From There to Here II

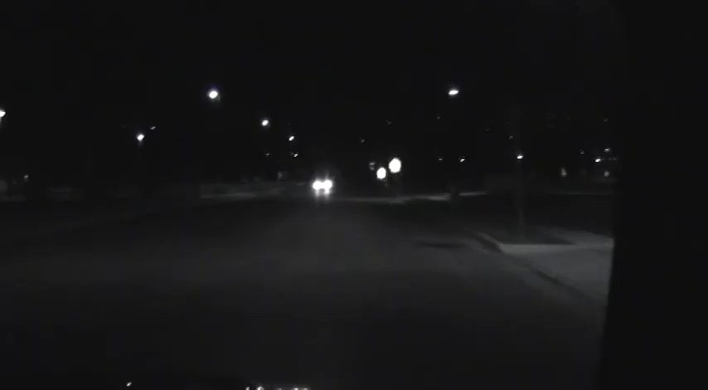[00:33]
It's not a cop. Yeah, let's not do that.
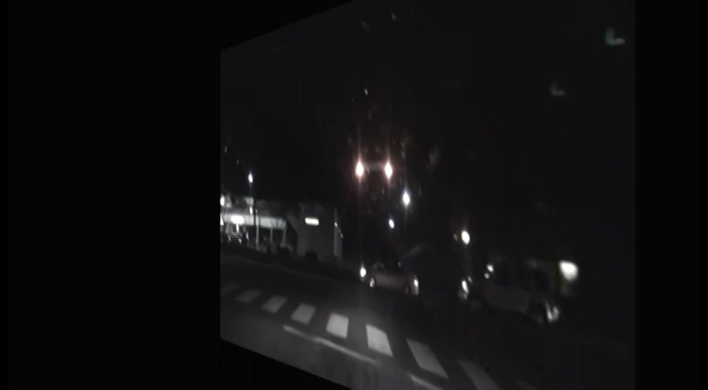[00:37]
If I turn off the night shot here. Oh, that was a cop.